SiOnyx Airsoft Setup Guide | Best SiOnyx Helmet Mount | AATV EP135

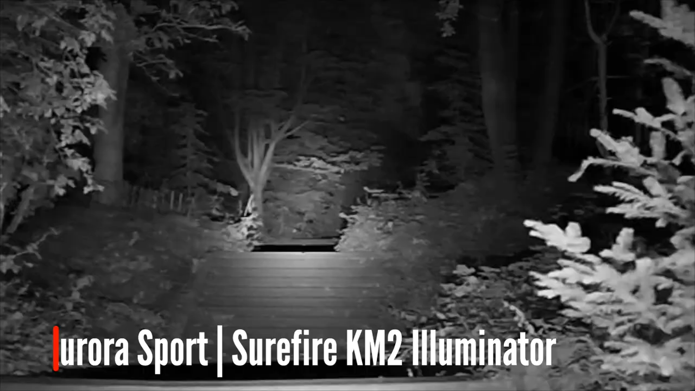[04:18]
Okay so we have all the hardware, how do we set the unit up itself?
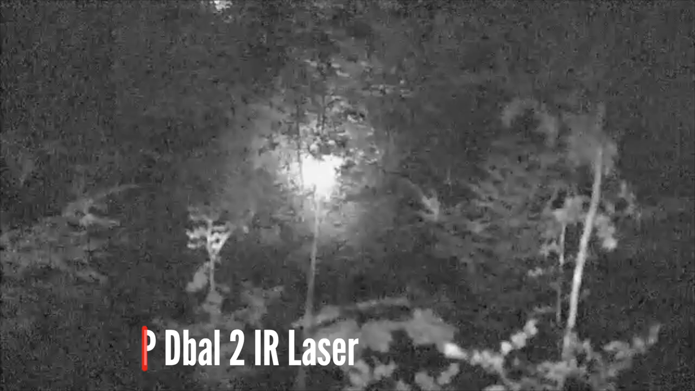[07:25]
It can be hard to aim under night vision so most people will use an IR laser unit.
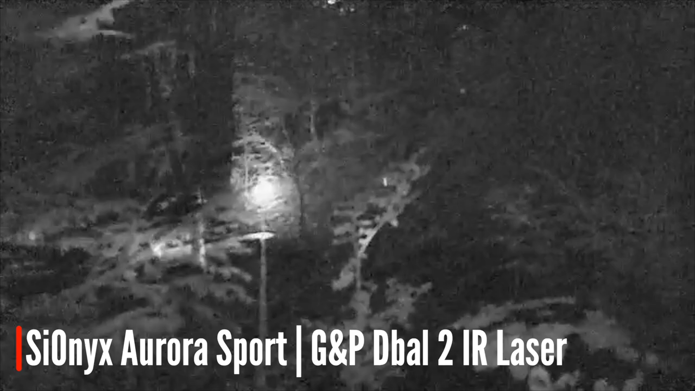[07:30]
This projects a laser invisible to the naked eye. You can zero this to your point of impact at your preferred range.
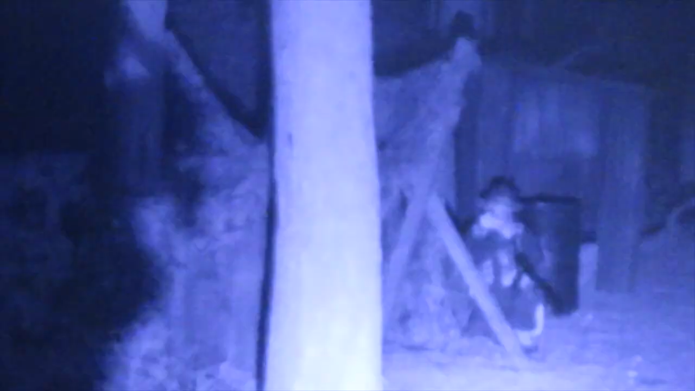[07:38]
It will also be useful to mount a flood IR illuminator to your gun like this Surefire.